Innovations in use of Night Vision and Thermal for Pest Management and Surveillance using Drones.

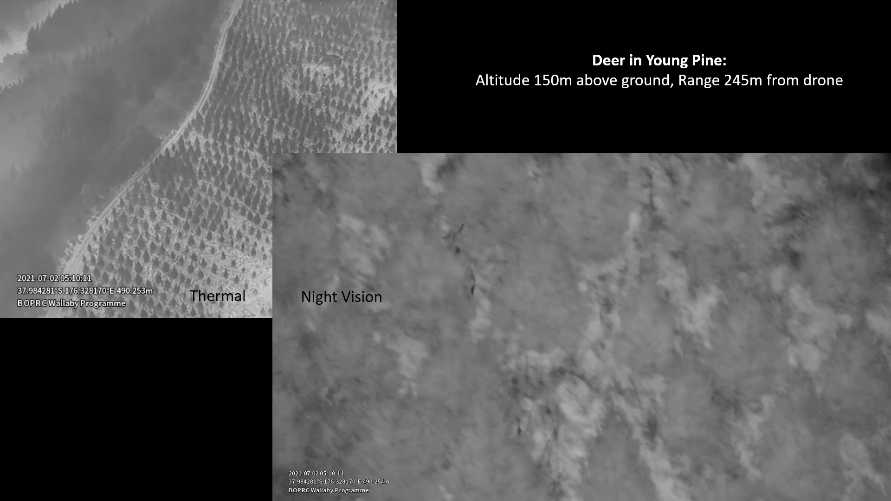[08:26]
use of the night vision with the zoom optics and the IR illuminator.
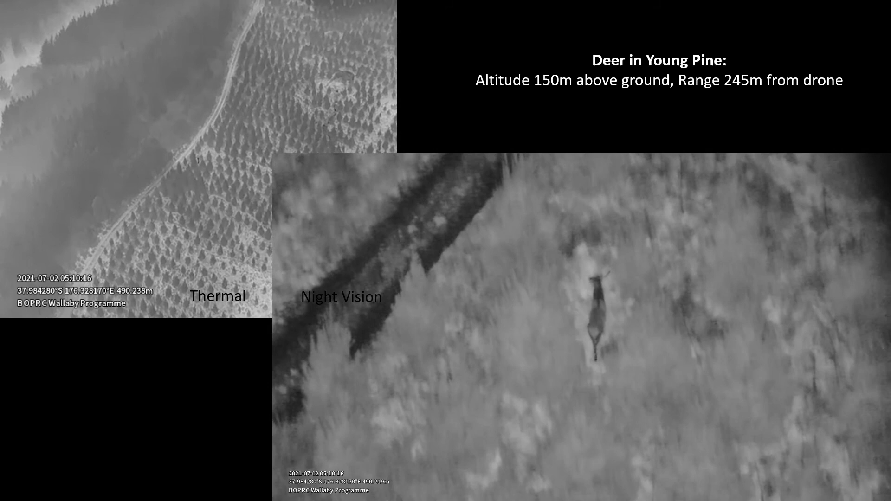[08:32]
So this is 245 meters from the drone and flying at altitude 150 meters. You can see that the deer is not bothered by the drone at all.
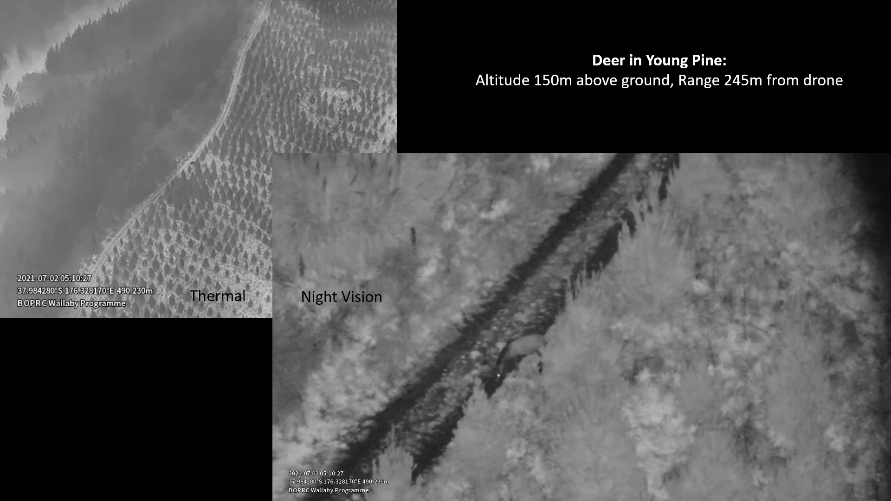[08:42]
It's not concerned or noting its presence and just going about its usual activity. There's often times when we're flying across and we just sort of get an alert, a thermal alert.
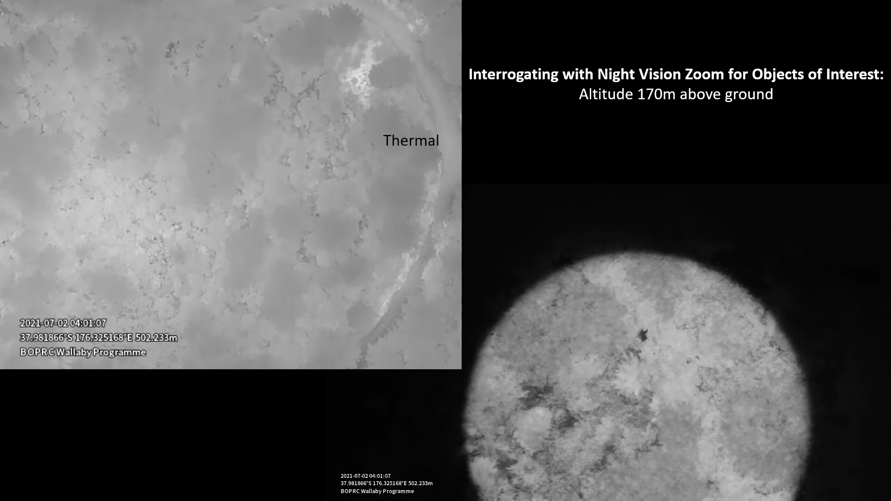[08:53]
And so we're just investigating. And I guess this is an example of the sensor operator doing one of those investigations.
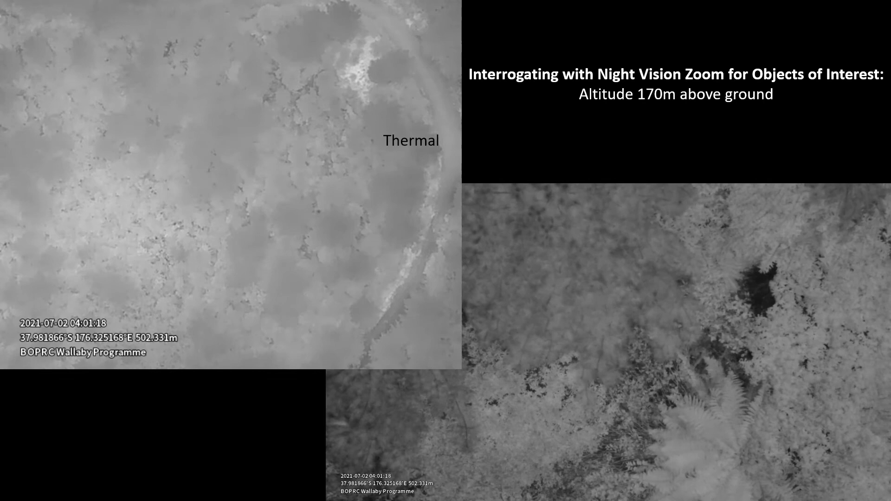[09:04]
And just wanted to show it. There's nothing here. But just wanted to show it in the sense of the detail which the near infrared. Compared to just how we've been operating with the thermal for detecting the wallabies. You know we can really zoom into particular objects of interest and inspect them. And to some extent start seeing down through small gaps in the canopy and so on.
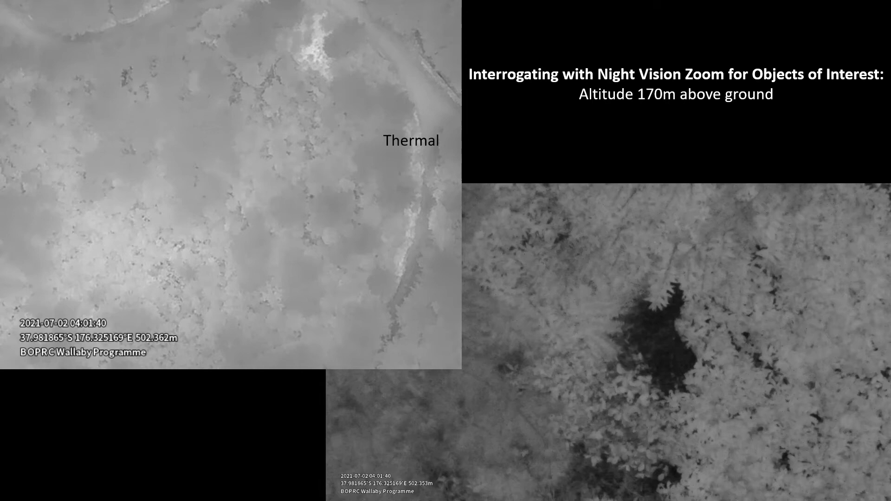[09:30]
Again this is at some 170 meters above the ground looking at this small hole here with water in it. So obviously some of the other pests out there are possums and so you're getting thermal alerts on these quite consistently as you're flying over. Particularly the pine and so on. And these are often up in the canopy itself.
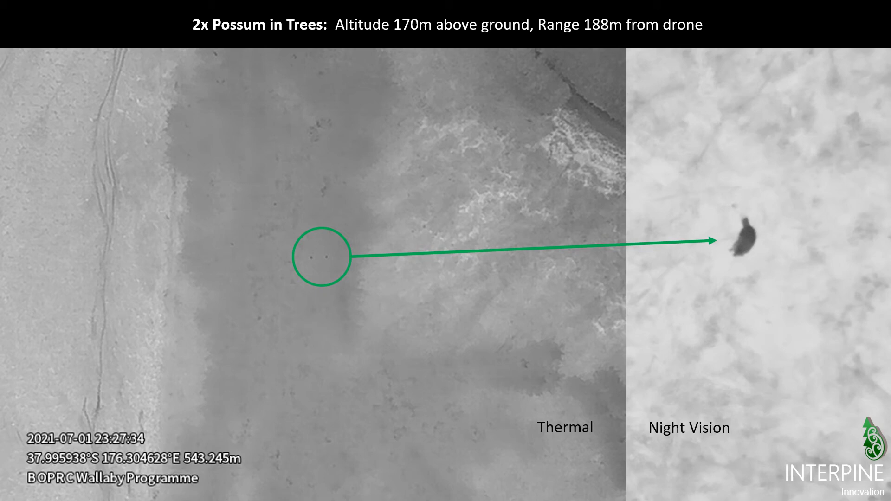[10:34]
So and often together with the movement that enables us to see them munching away on the leaves of the branches on the tree etc. So that's at a range of 188 meters, 170 meters above the ground. Just having those couple of possums. So just a few examples there.
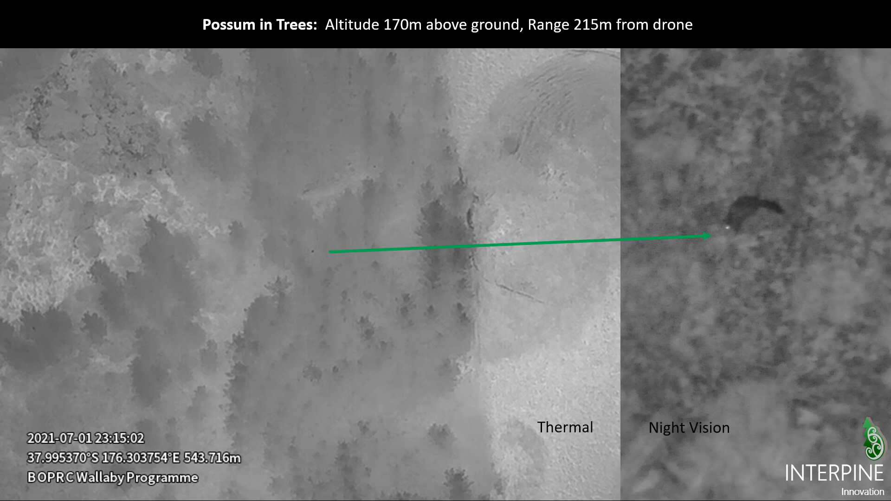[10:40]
There's another possum just identified. And if you look carefully in the thermal image above you can actually spot two or three of those in that area. Another little possum just sitting beside the fence line there. Again one of the challenges is a possum or a wallaby. But again the movement and being able to look with the night vision has enabled us to operate safely with the thermal.
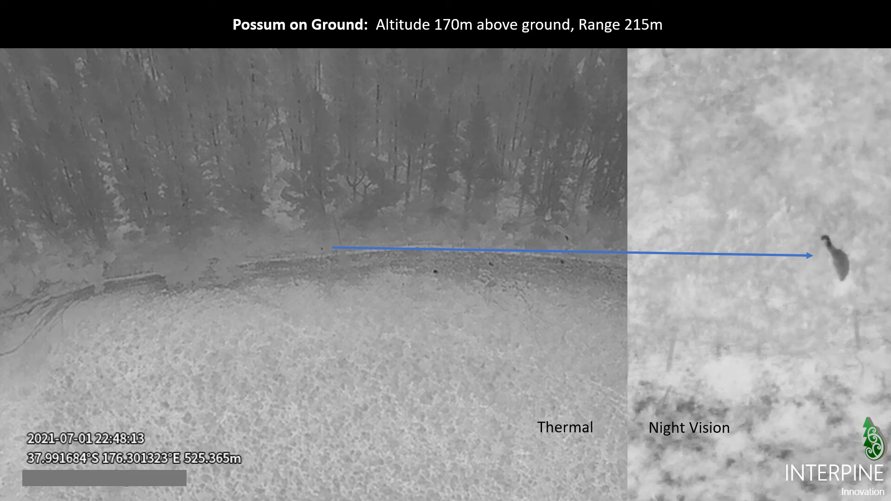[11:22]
So you know here we're 170 meters above the ground, well above any obstacles at night etc. And even 215 meters away. And here we are just identifying a thermal alert for a possum being able to zoom into it and have a look. And again we can see that there's a number of thermal alerts identified in this particular image. And in this case here the other four dots there are actually deer just sitting out and hanging out.
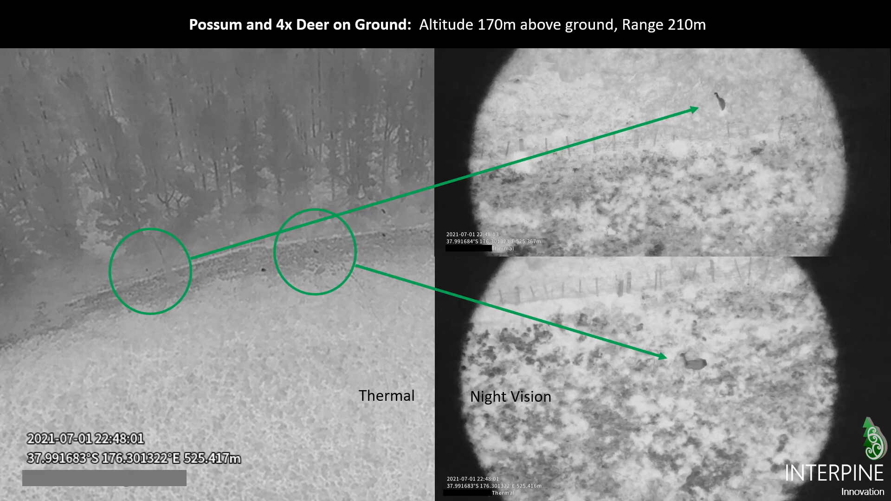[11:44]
I talked about I guess the challenges with wallaby is just making sure we're not missing any. And just sort of how that movement's important. So here we've got a small thermal alert triggered and it's next to an opening which you know would typically be sort of wallaby territory for feeding at night. And so you
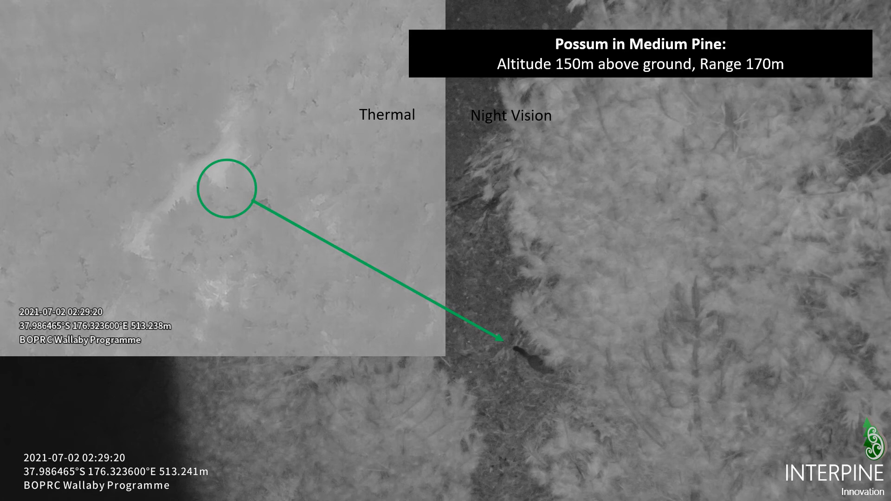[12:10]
know on investigation with the night vision we can see a small animal at the base of the tree there. But of course movement is a big key. So here we can see the movement of the possum. And so very quickly you know within a few seconds the sensor operator is able to see that movement,
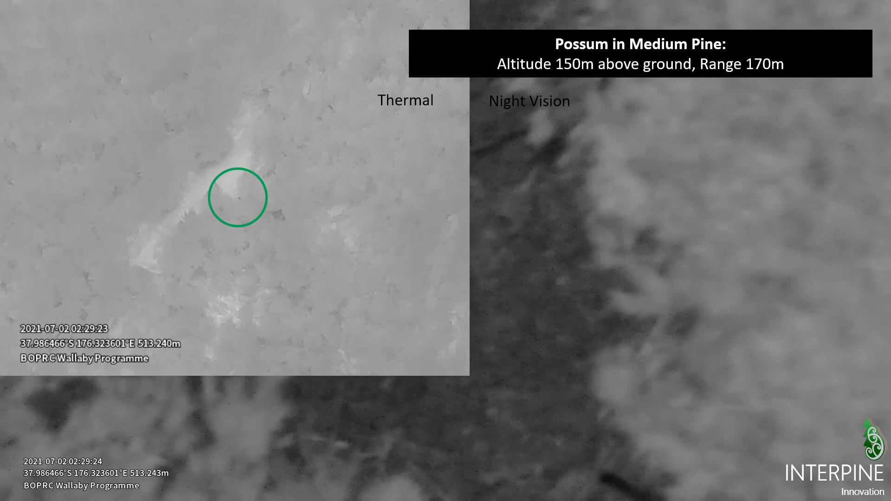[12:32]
identify it as a possum and quickly move on. So you can see him just walking across the ground there.
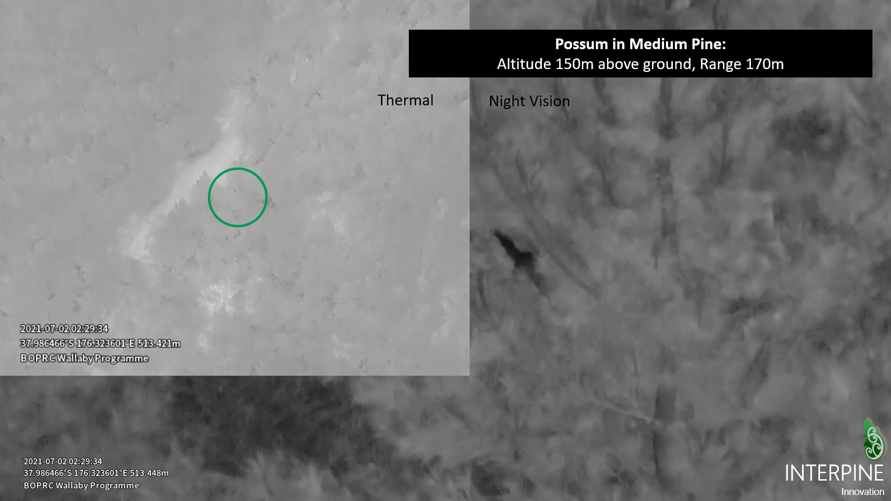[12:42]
And again this is coincident video so you're getting an idea of what that thermal alert looks like on the left. And that wide angle sort of thermal view without any zoom.
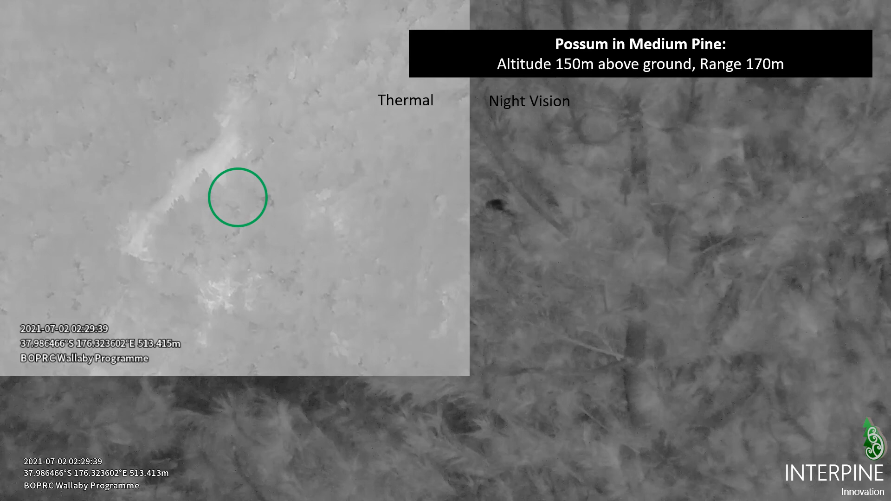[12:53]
And then of course him hopping up into the tree there type thing. So the flights are conducted in a systematic survey.